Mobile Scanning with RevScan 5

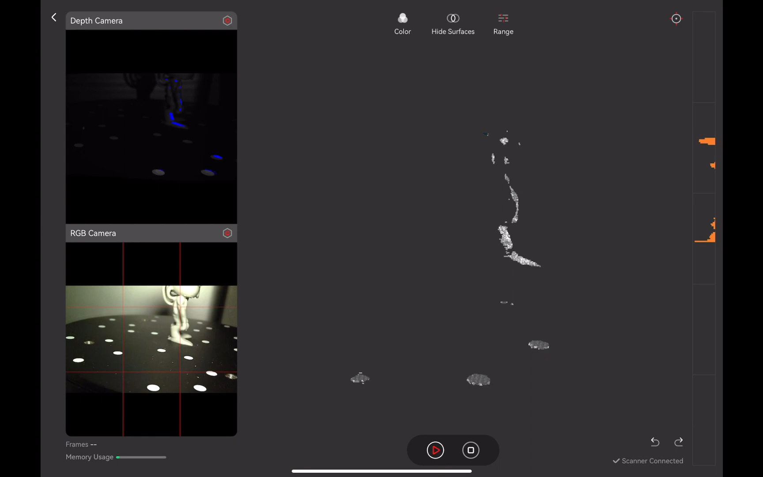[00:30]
loaded simply make your adjustments and do the scanning as normal the
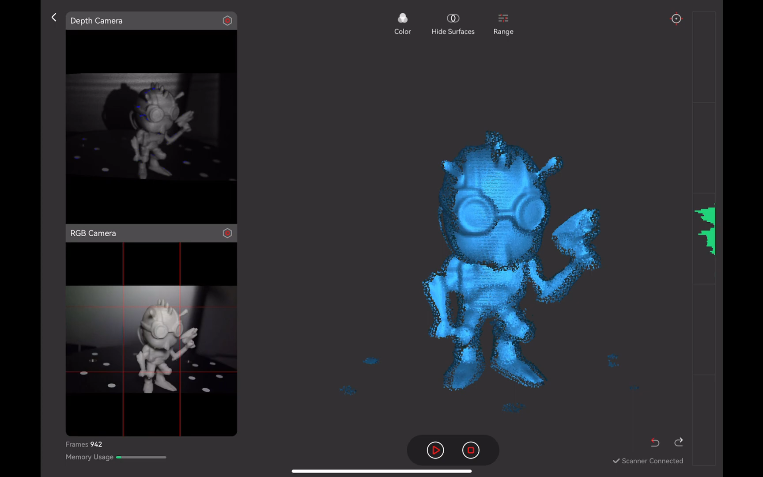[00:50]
here I just simply rotated the part laid it on its side so I can get more scanning to capture it fully
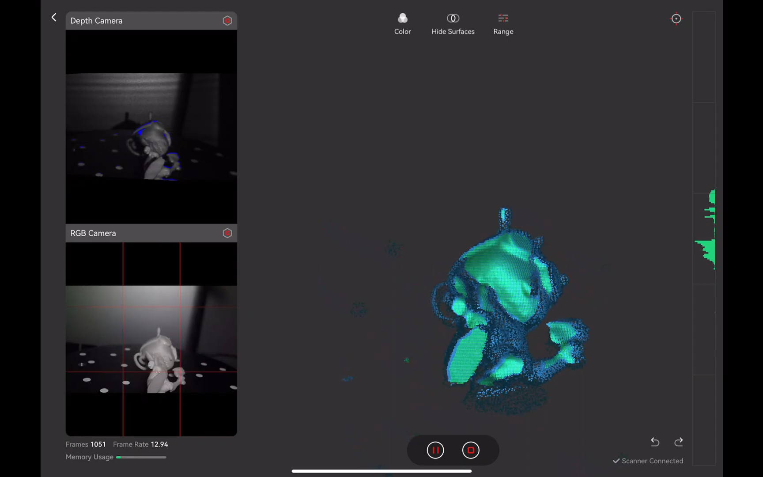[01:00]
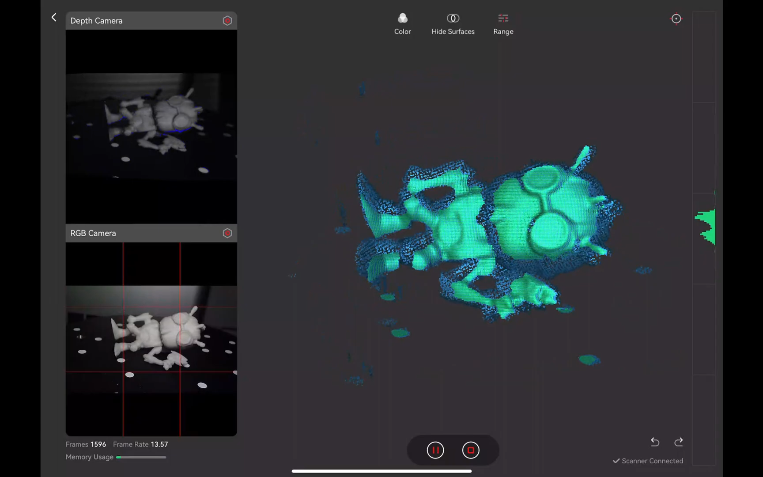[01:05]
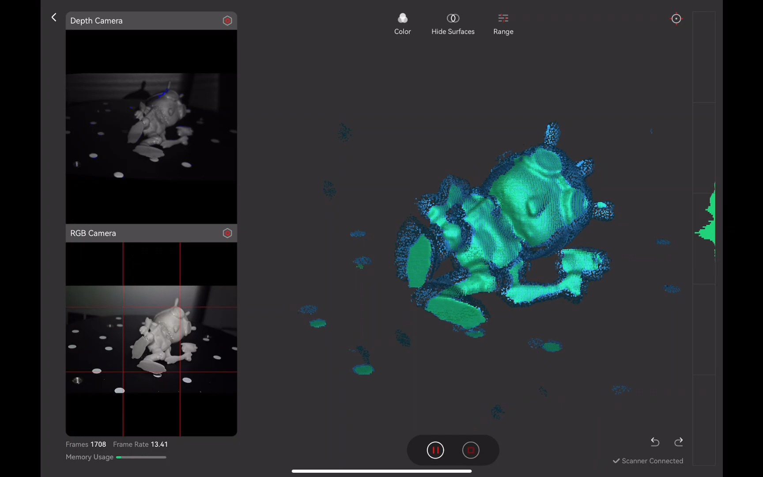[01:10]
let's stop the scan as this was enough then
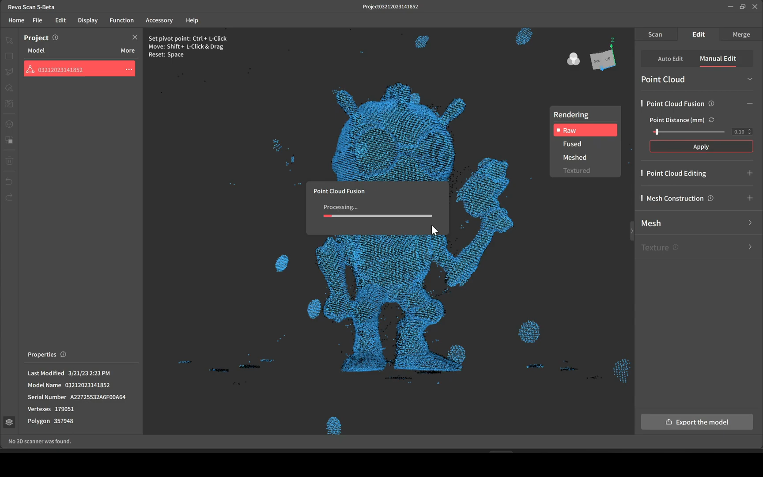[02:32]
and I sped out the processing also but I believe it took about three minutes to fuse
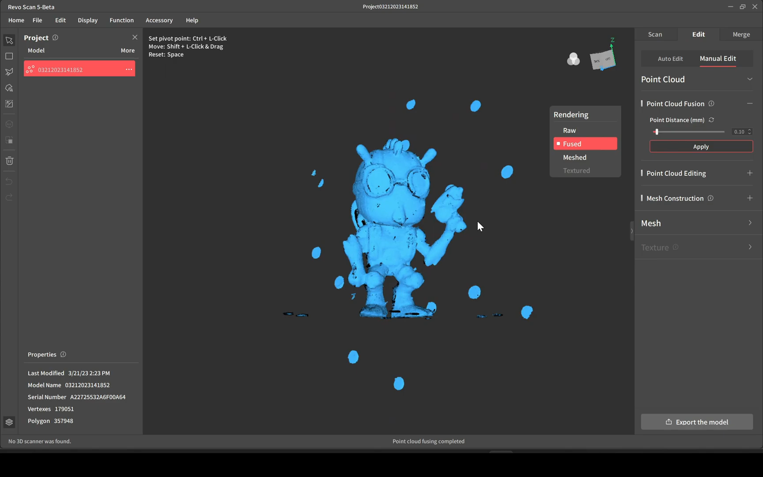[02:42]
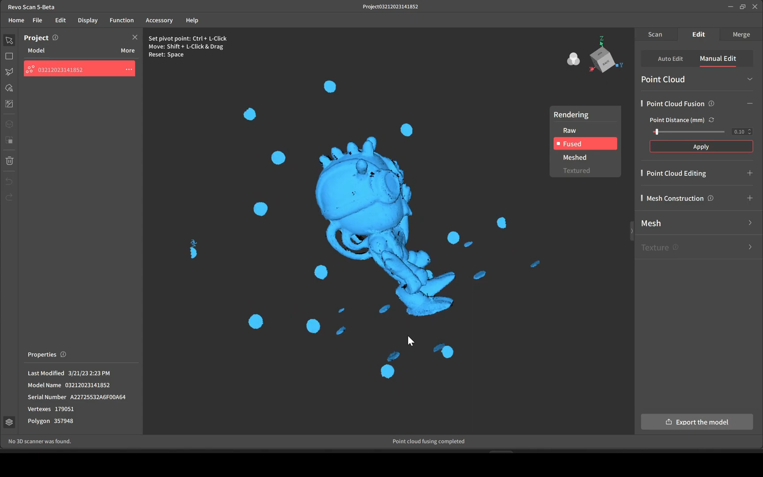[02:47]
as you can see these are all the dots there on the turntable we'll just use the isolation tool to go ahead and remove those